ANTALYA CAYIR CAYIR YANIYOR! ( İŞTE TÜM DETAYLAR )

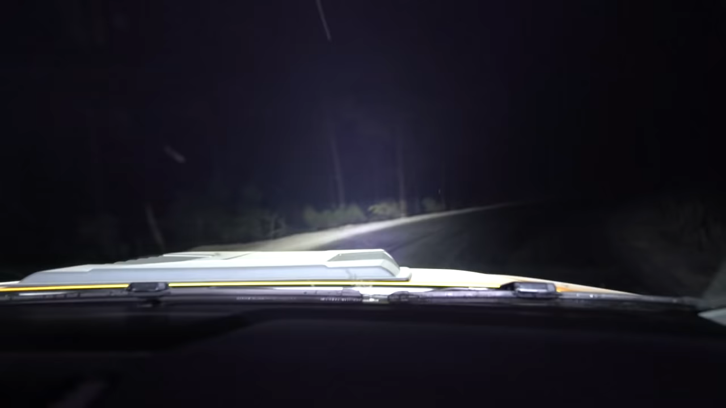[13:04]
Arkadaşlar şu an yangın o kadar yaklaştı ki görmüş olduğunuz üzere dumanlar ve küller geliyor üzerimize. Ziftler erimiş arkadaşlar.
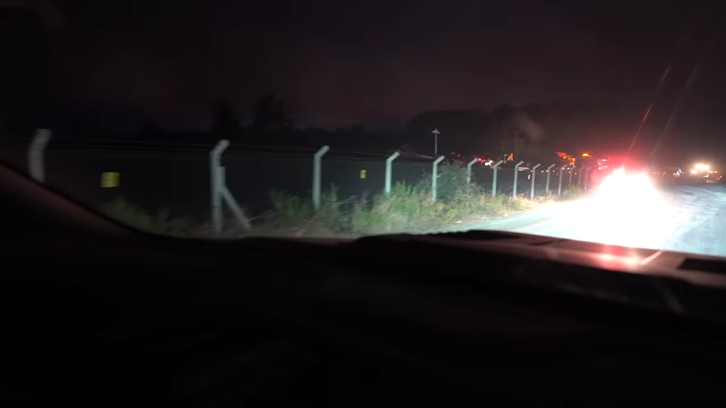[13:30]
Şu an burası herhalde şu anda müdahalenin başladığı noktadayız arkadaşlar şu anda. Müdahale burada başlıyor.
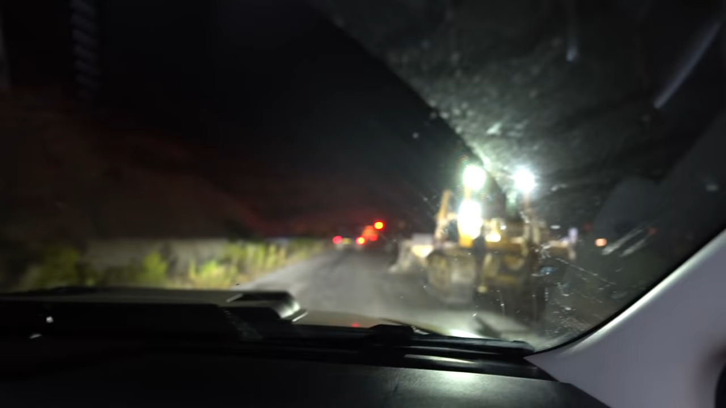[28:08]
Arkadaşlar şu an gördüğünüz gibi yolda 2-3 tane dozerimiz var.
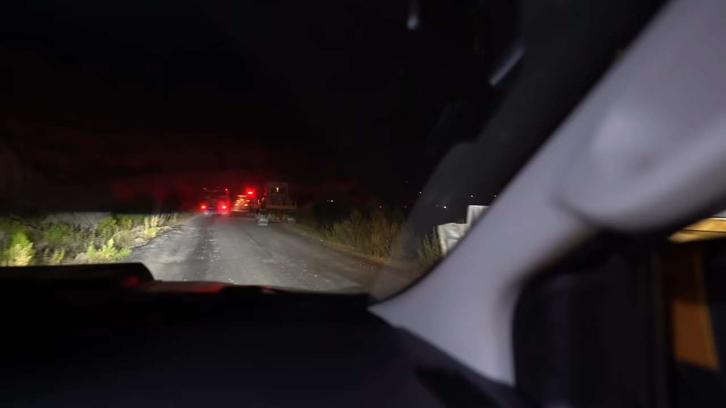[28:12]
Önde arazözümüz var. Gidiyoruz ya bakalım.